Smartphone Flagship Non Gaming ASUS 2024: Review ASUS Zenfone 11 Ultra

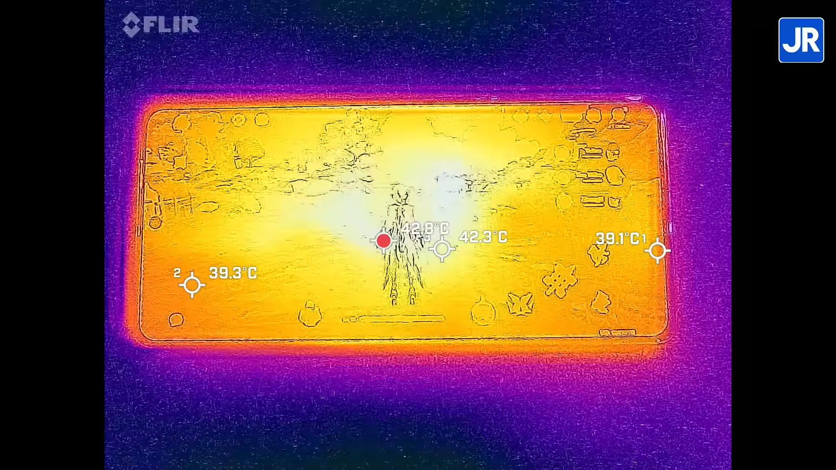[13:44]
cuma anget-anget saja di sini layar terpanas di 42 celsius sementara bodi belakang juga terpanas di 42 celsius
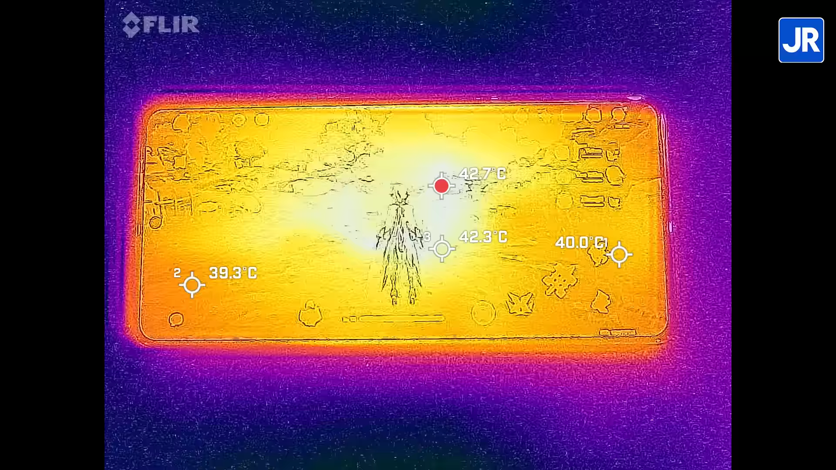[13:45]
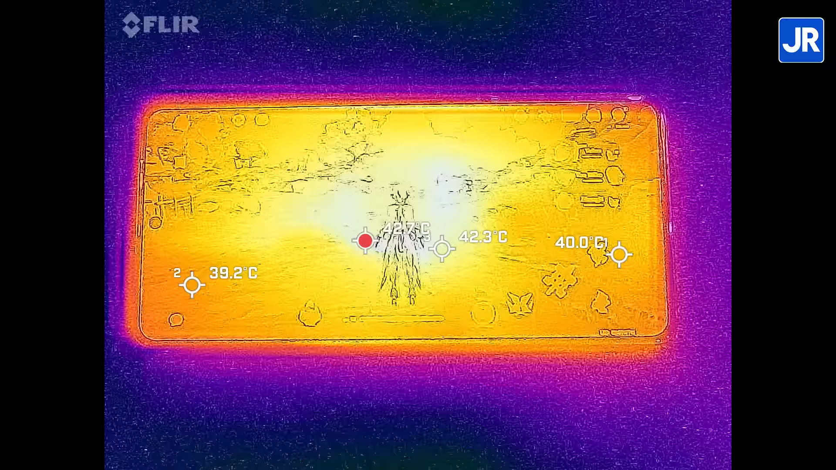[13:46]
karena posisi prosesor ada di tengah bodi terlihat kalau titik panasnya ada di tengah dan menyebar ke area sekitarnya sebentar di tengah bodi seperti apa ya?
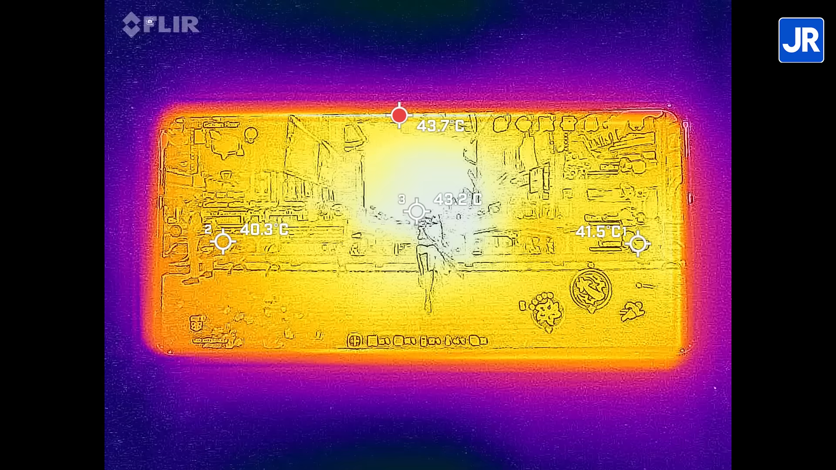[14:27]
On screen: max 43.7°C
dimainkan suhu layar terpanas kita lihat tadi di 43 celsius
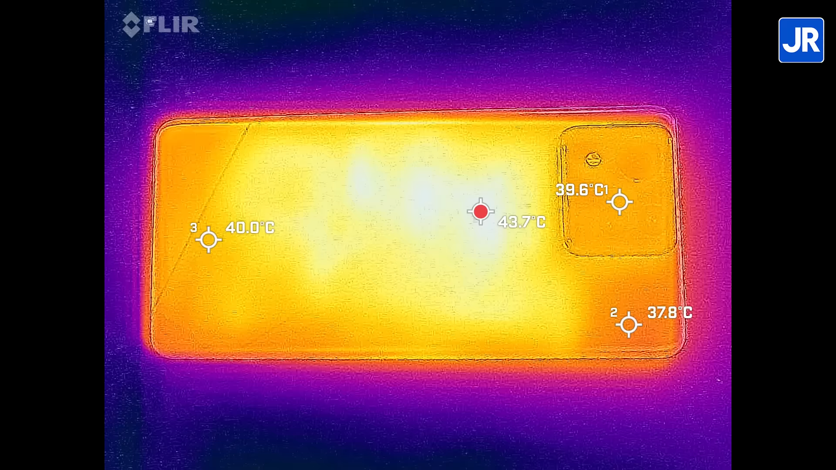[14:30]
back cover terpanas di 43
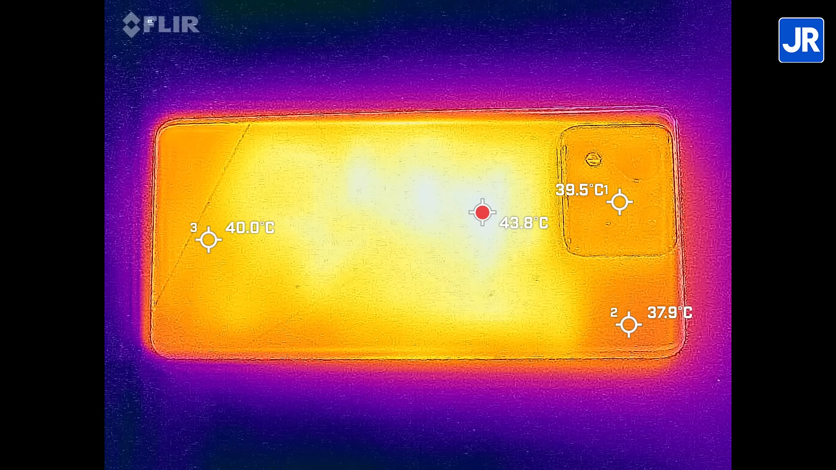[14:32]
celsius nah ini cukup menjelaskan ya kenapa frame rate nya bisa turun ke 20-an fps ASUS sepertinya tidak melepas total performa nya untuk menjaga suhu ya meskipun kita sudah pasang di High Performance Mode
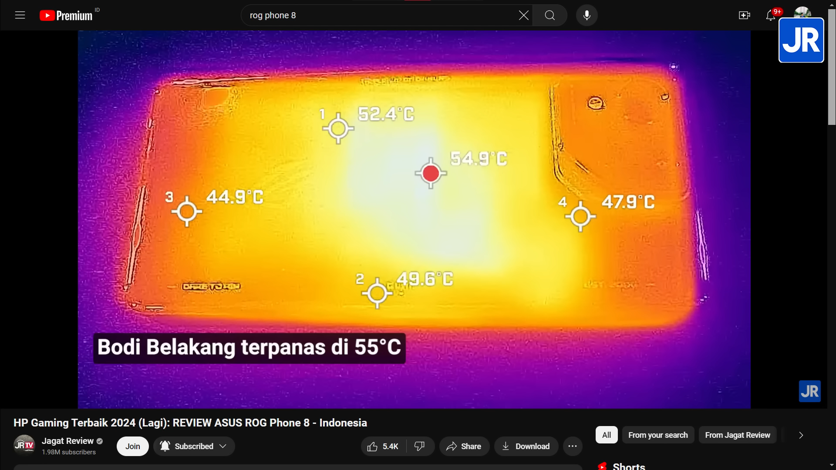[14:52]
soalnya kita lihat kalau di ROG Phone ini kan di gaspol terus ya itu suhu permukaannya bisa sampai 50 derajat celsius dan tetap lancar-lancar saja jadi kalau di sini,